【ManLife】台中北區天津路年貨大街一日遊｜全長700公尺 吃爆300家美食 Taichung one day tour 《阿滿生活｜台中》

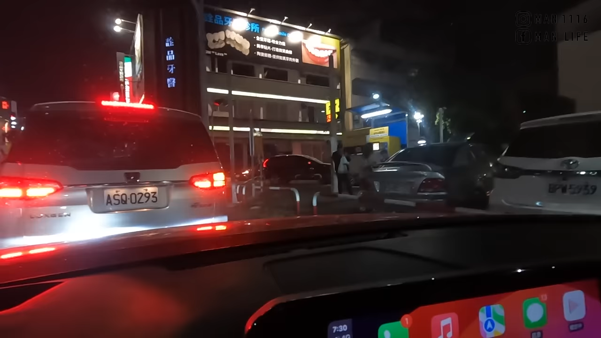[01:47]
目前 还在等待啊， 这边在等嘛，然后我们对面也在等。
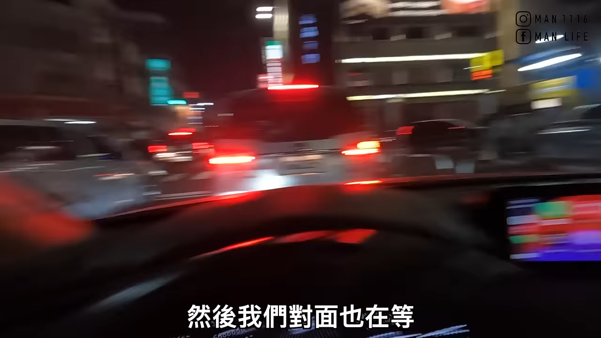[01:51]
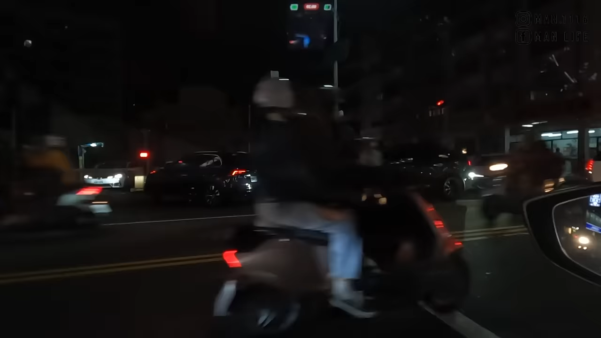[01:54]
看谁出来的人比较多啊？
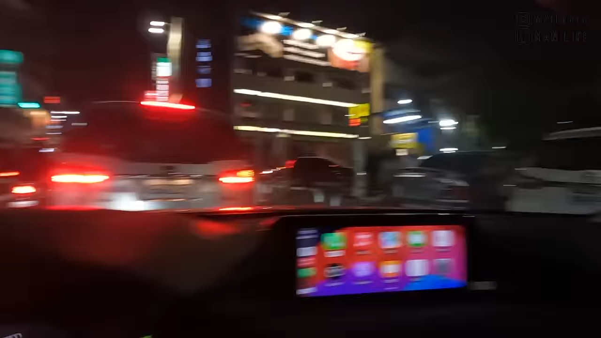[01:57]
看来有人要出去了，要少一台了。有人在缴费
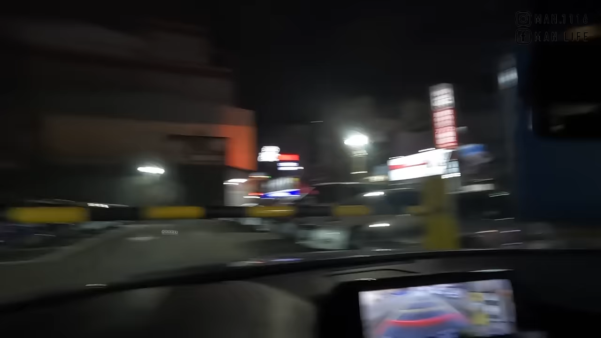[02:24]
哇，开门了，水哦，